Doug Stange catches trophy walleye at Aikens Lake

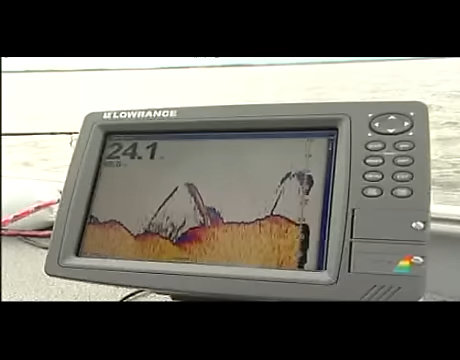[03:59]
A constant procession of walleyes on the Lowrance screen. Cedric continues to catch fish, as does Doug Stange.
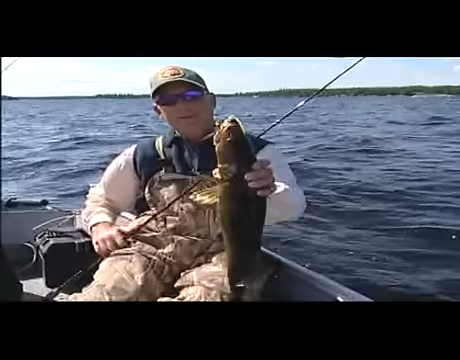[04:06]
Just continue to weed through the fish. Boy, it's a lot of fun. You're catching fish all the time.
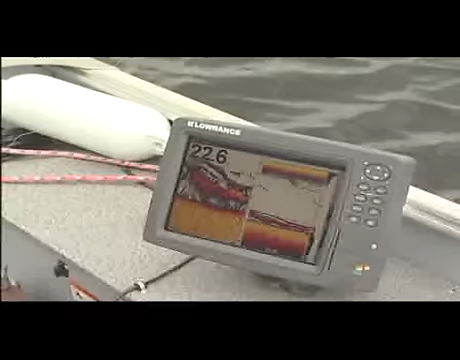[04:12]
Occasionally, when a heavy pot of fish are pinpointed below, out goes a marker buoy and our anglers work over them vertically.